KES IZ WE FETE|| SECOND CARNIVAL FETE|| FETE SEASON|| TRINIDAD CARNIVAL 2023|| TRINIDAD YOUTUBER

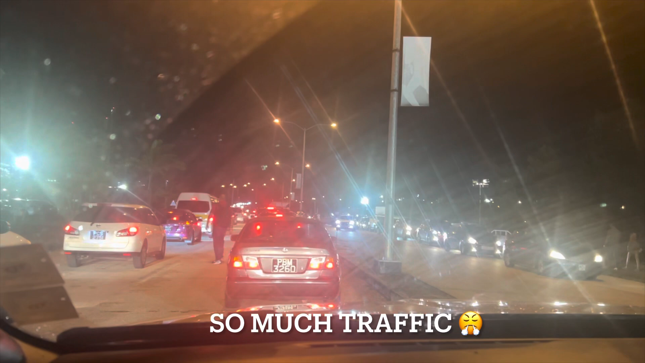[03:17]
So there's a situation, we're in traffic for like, well, half an hour now.
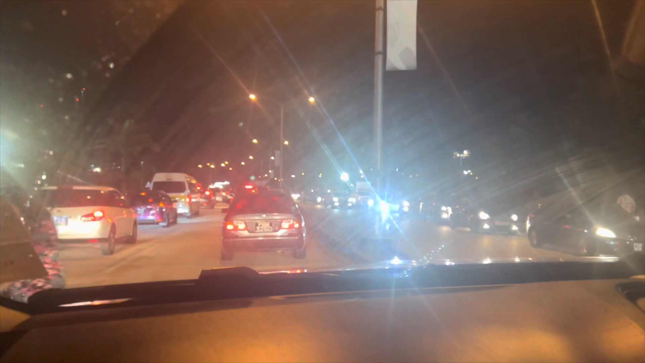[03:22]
So parking is that side for VIP, but I'm not sure if you have to go all the way up and then come down.
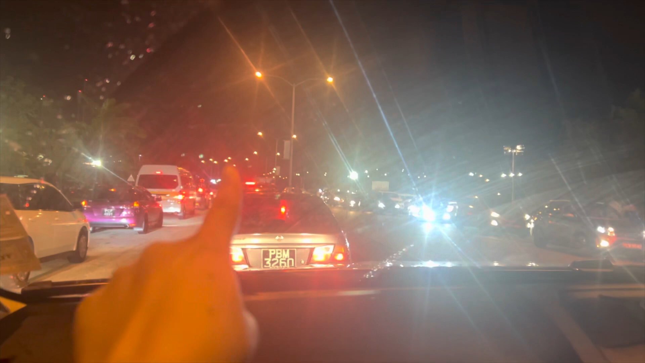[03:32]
I mean, like go all the way up, make the loop and then go into the car park. But I don't think the car park have park for all these cars. Courtyard is this side here. Let's really go courtside. Because then we're not done pack already. But yeah. So as you said, oh, we're making the loop right here. So that's the situation. How fun!